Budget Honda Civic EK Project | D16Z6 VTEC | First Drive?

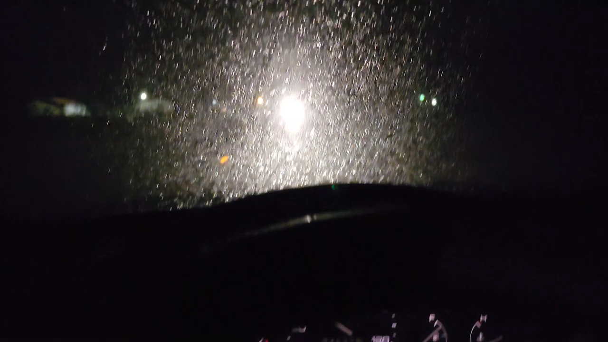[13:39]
I have no windshield wipers. Oh my God, this is crazy.